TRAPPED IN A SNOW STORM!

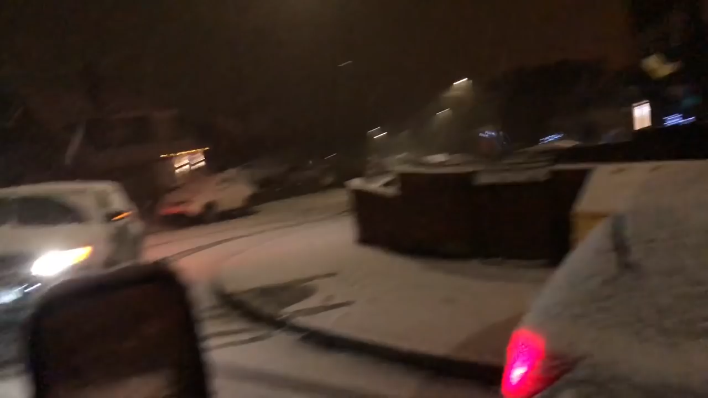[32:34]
I thought that was a crash into that wall then.
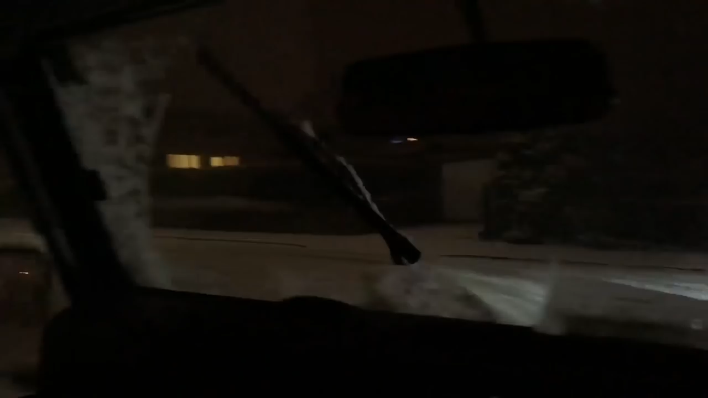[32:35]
Darren, look at this.
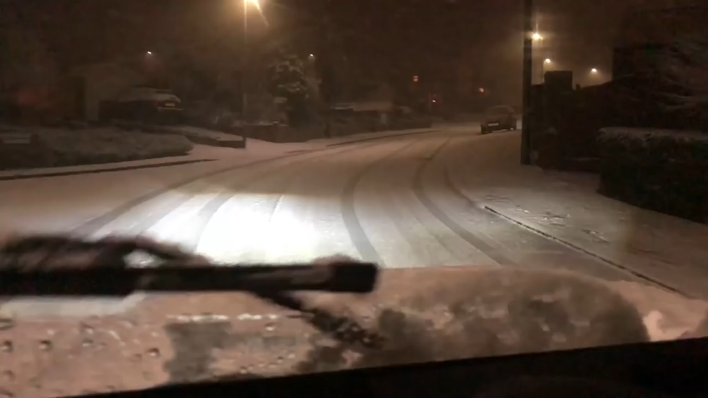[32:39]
Dude, this is why I got this defender.
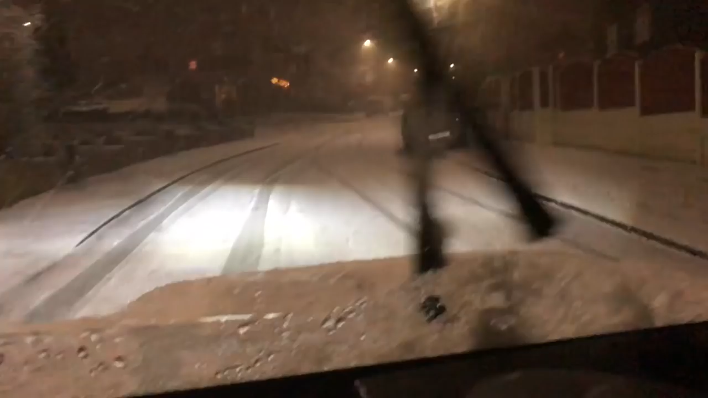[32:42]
Don't forget, if you're going downhill, you start slamming brakes on it. I was going to say, do we just have to go really, really slow? Don't brake till you have to brake. Look at all these skid marks on the floor where people are struggling.
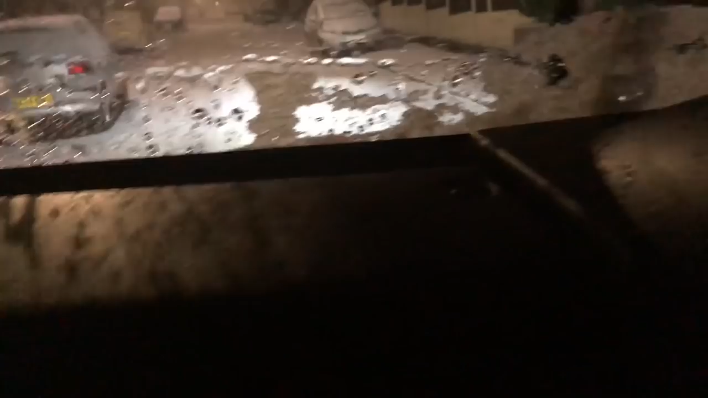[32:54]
Are they making it in or out?